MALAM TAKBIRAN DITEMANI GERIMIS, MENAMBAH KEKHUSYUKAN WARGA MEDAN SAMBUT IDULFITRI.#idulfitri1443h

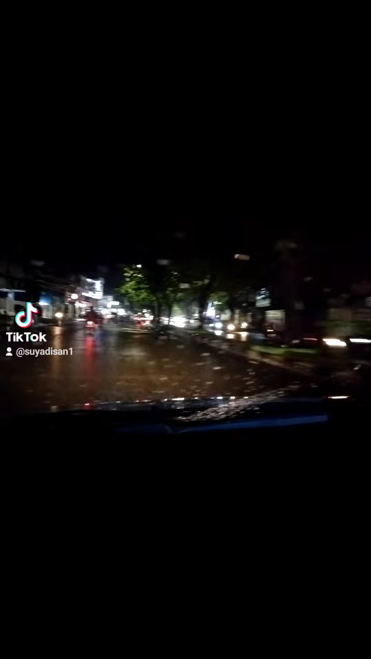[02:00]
menyambut malam Idul Fitri. Baru saja tadi menjelang berbuka hujan turun.
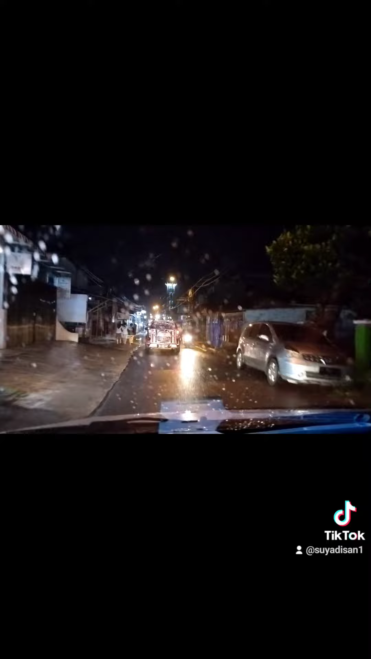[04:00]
Jalan Garu 2, Kelurahan Harjosari 1, Kecamatan Medan Amplas.
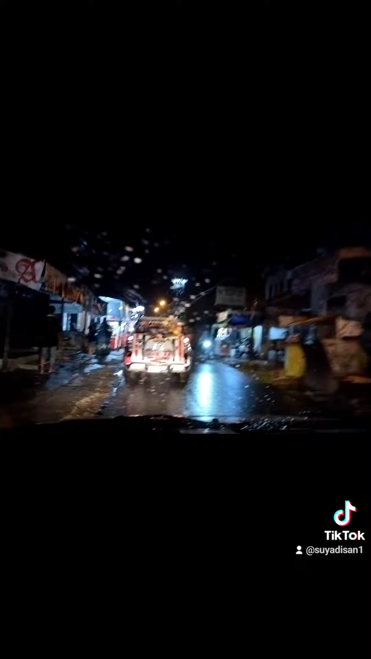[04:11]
Takbir ada di Masjid Nurul Hidayah.